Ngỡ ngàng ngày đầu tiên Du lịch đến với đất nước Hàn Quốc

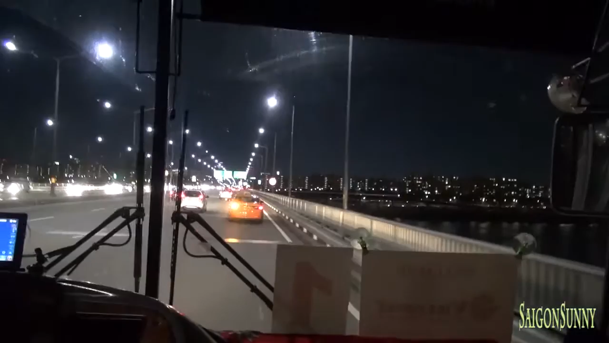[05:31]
dòng sông Thơmộc chia Seoul ra làm hai phần Nam Nam Sông Hàn và Bắc Sông
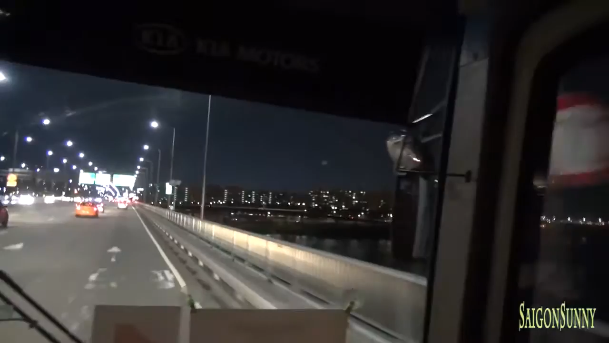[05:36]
Hàn thiết đi đoàn mình nghe cái từ Gangnam và Gang Bắc Gang là sông Nam là phía Nam Bắc
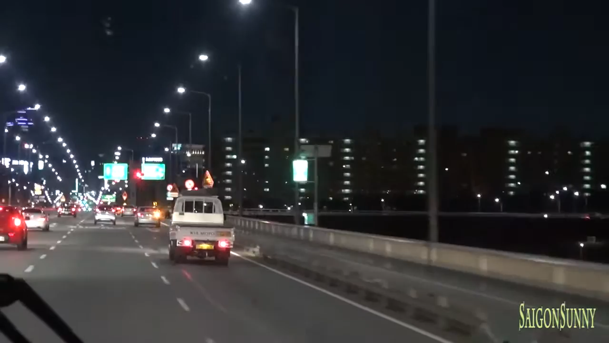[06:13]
mà cổ lâu đời rồi con khu phía Nam thì là mới và phát rất là phát triển và tập trung đa phần là xong nhà đầu đó là mắc tiền của đàn mình thế này dòng sông này chia sơn sẽ làm hai phần của đàn mình á đó đẹp không ạ Cuối tối à tối này muốn đi taxi qua sông Hàn đi bộ ngắm thì lại 10 phút đi taxi Anh ạ vớt nói,